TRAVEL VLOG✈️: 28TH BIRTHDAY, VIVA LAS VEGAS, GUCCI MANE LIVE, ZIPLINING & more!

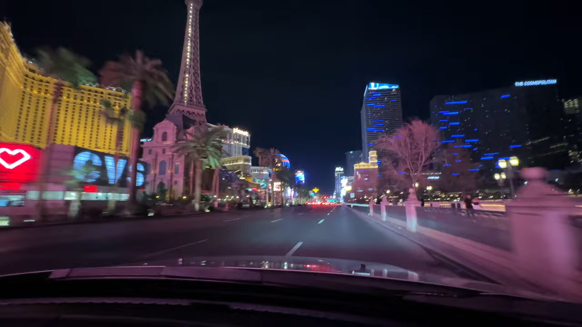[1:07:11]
So we are at the Bellagio.
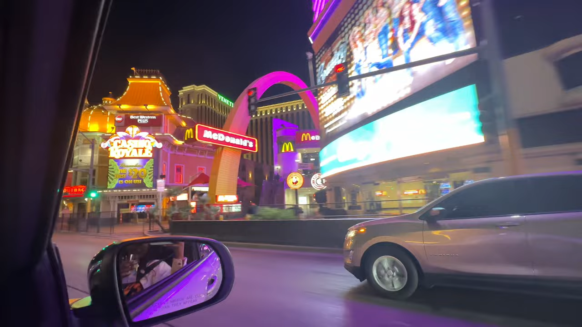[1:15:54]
This is crazy. All right, Panda Express, I see ya. Stop, you can eat it at home.
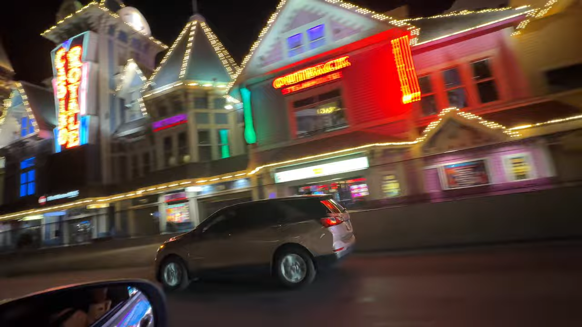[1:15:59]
I done ate that thing so many times. Okay, now see? There go our hotel right there.
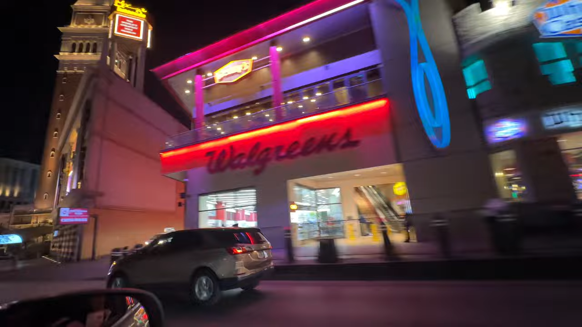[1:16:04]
Right? Mm-hmm. But that's the thing. This whole thing is the strip. So we're just on a way far end of the strip. We're at yes, the end of the strip. We're not on the end where, we're not on the end all where the all the stuff goes got happens. You. That's on the furthest end. Got you.
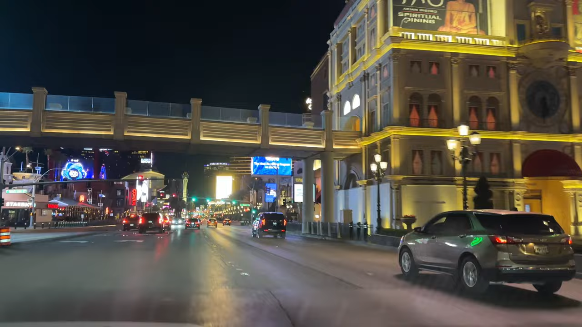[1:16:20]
But... Alright, y'all, so we technically left the script, but really on the script. I mean, Okay, so for me, I had envisioned, well, this is the view, y'all. So the view is very beautiful. I like the lights. I like the, you know, the ambience of everything.
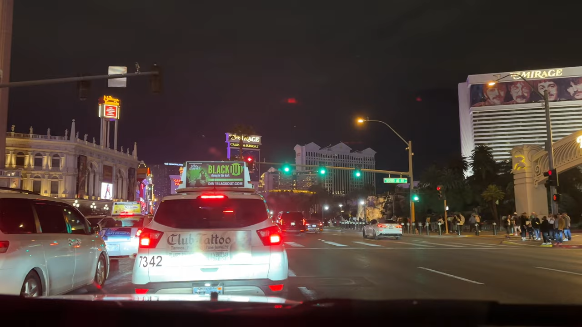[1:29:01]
This ain't, all right, I'm going to just, All right, y'all, so this is downtown. We're actually going to head over to the gondola ride, and I'm most excited for that one because y'all, it's going to eat. Okay, that water's so nice, so peaceful. Just wait for everything. Y'all going to get the effects. Anyways, they have some really nice hotels down here. We're going to the Venetia, if I'm not mistaken. The inside of this should be beautiful as well.